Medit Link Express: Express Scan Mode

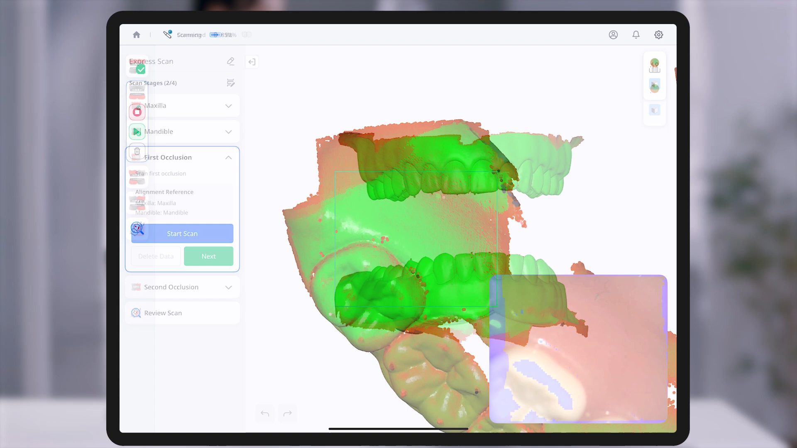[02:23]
Express Scan follows a focused four-step process to quickly and reliably capture essential scan data.
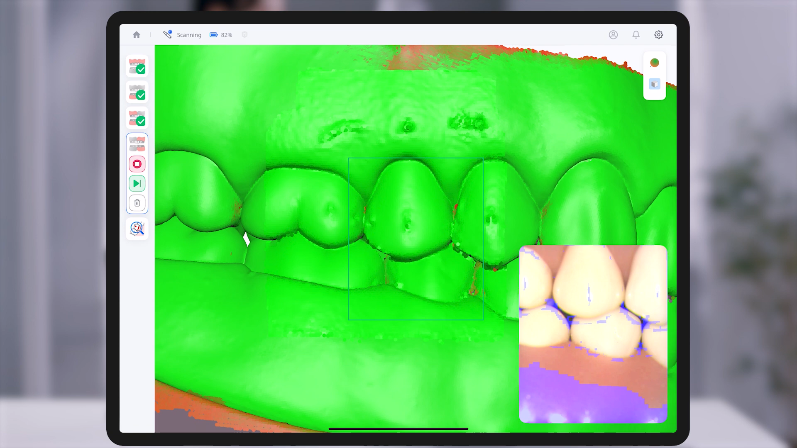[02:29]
Once all stages are completed, the process moves to the Review Scan screen.
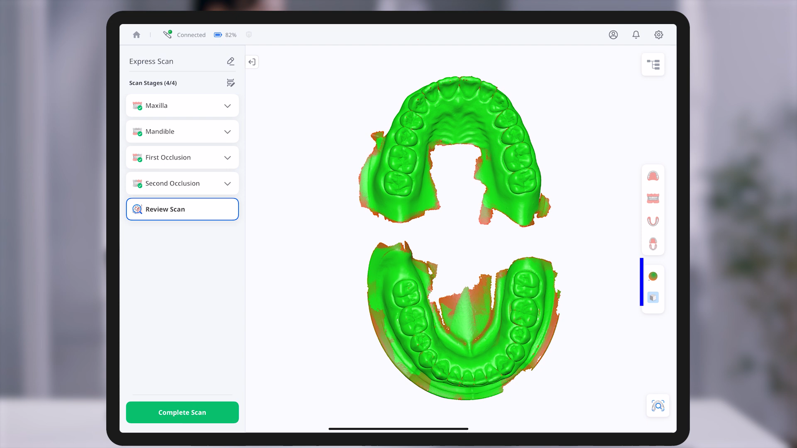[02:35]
From the Scans panel, you can toggle data visibility or adjust visualization settings as needed.